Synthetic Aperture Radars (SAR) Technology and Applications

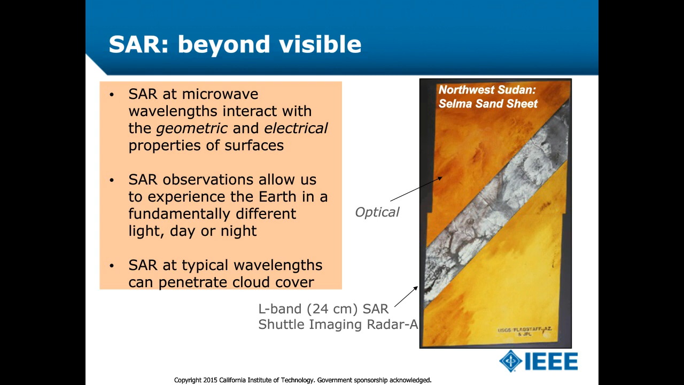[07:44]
So you're looking at a very different view of the Earth when you're using SAR imagery. And, of course, SAR can penetrate not just sand, but it can penetrate clouds. And so you have a reliable source of imagery day and night and through all different kinds of weather. Another aspect is the polarization state of the radar.